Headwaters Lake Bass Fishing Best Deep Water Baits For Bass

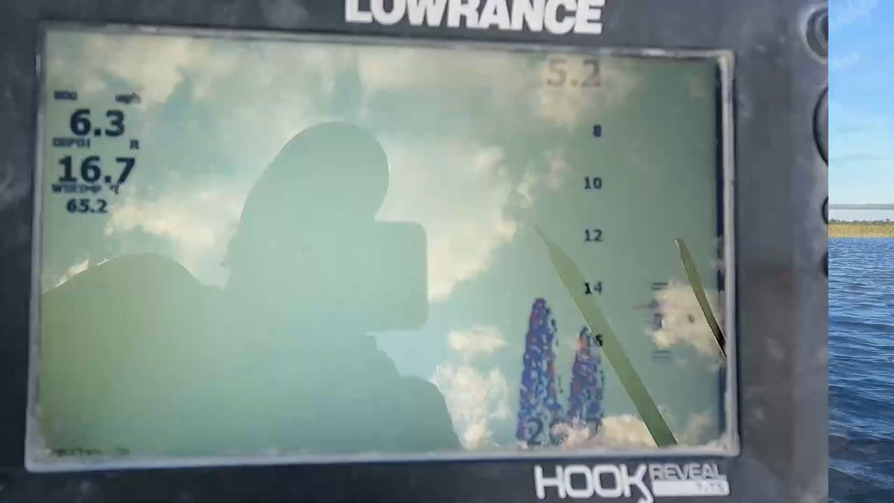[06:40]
On screen: water 65.2°F
Cut. All right. This will be a fairly quick video here because as we're moving across the lake, we're moving from south to north right now. You're going to notice on the depth finder a lot of humps, bumps, ledges, brush piles, a lot of structure down on the bottom here.
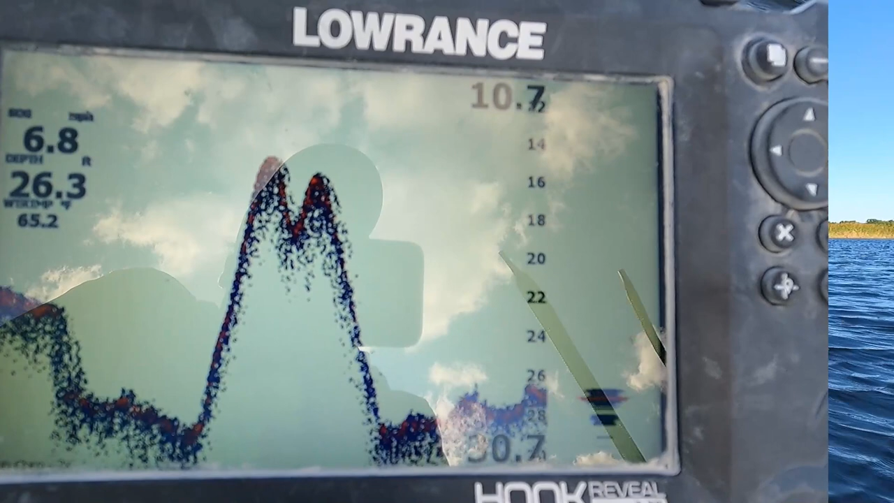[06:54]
Lots of differentials in depth between 20-something feet down to 30-something feet. Ranges of 10, 12, 15 feet between the highest and the lowest humps.
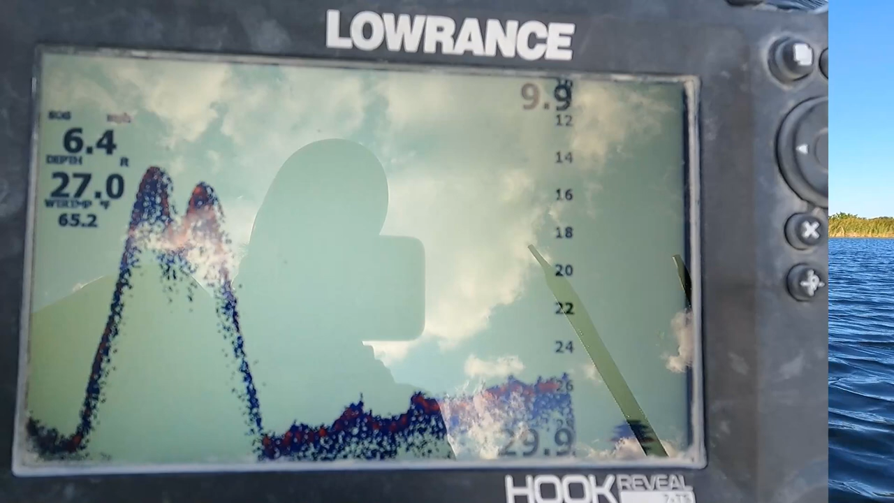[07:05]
A great place to find fish holding right up against these ledges down these deep areas.
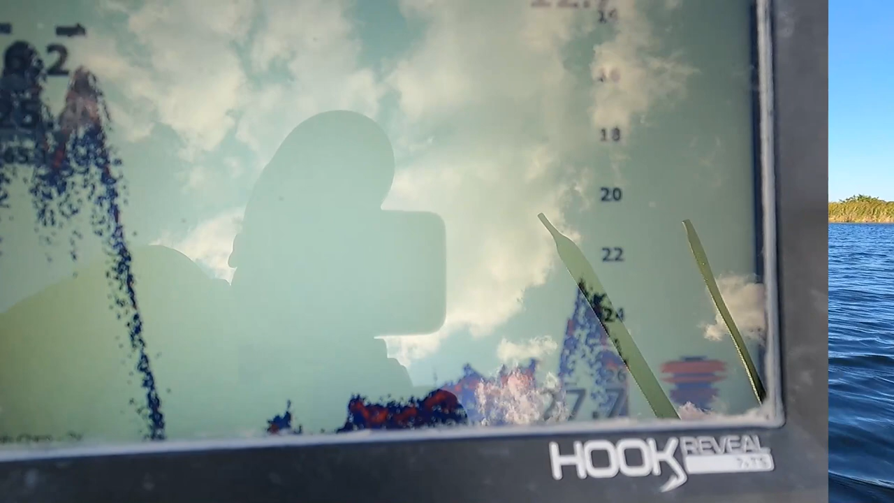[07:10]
You're going to find them there, you know, pretty much all year long. But it's a good place to go ahead and hit up.
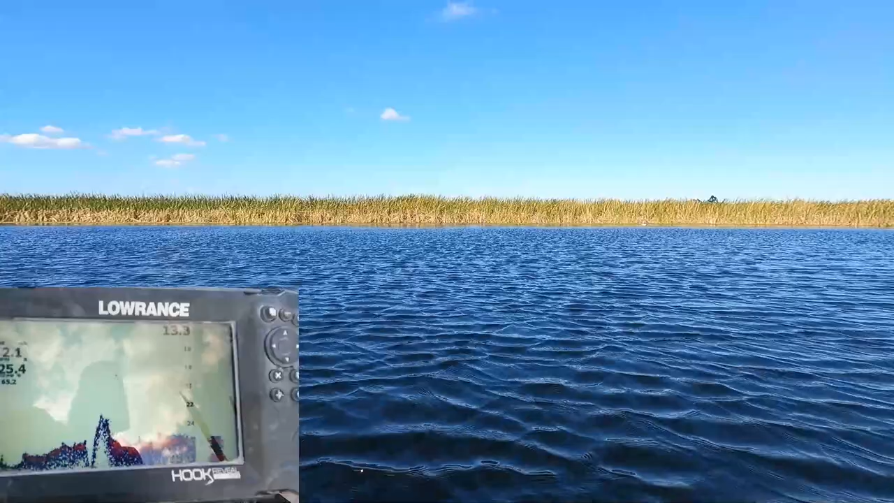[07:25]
As you get up onto the edges,
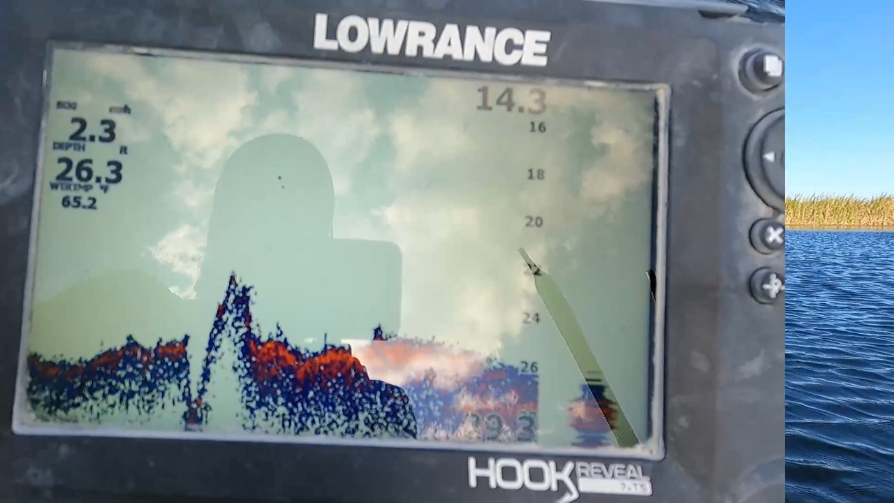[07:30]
then you're going to see the saw grasses all up around there. You're going to, in the reeds, and you're going to see the hydrilla comes out. I don't know, 15, 20 feet off of the edges there.
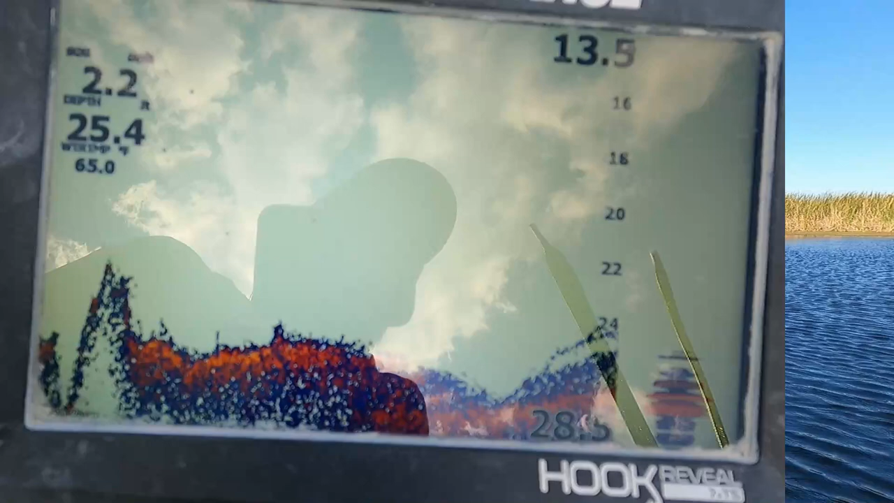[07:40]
So, you're going to be able to fish up underneath that, throw some lures, punch through there, some heavyweight stuff. Throw something right up along the edges. You're probably going to do pretty well as well.
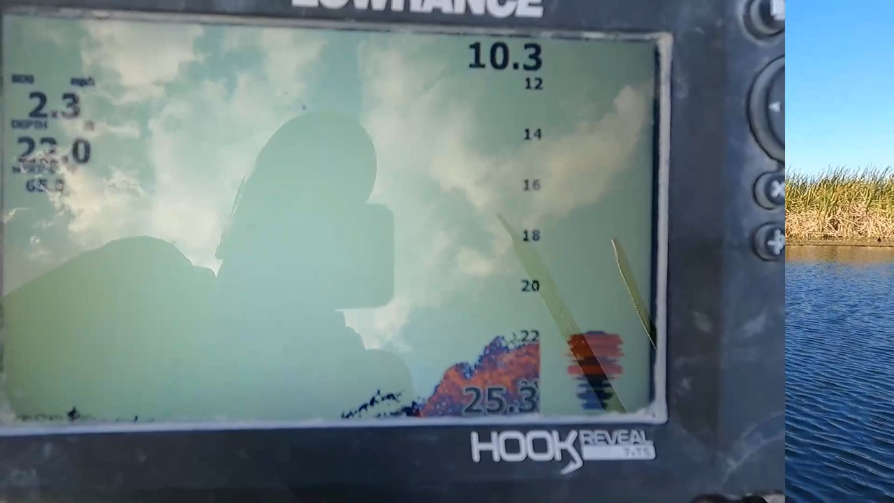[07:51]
So, with that, rather than keeping this going for too long, you know, you're getting the idea here.
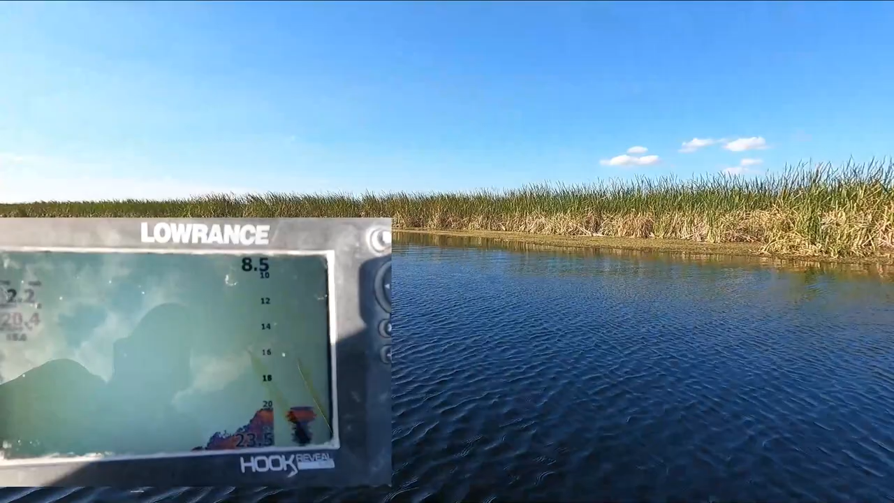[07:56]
Lots of good places for holding fish in this wide open area here when it comes to the drop-offs and the deep parts.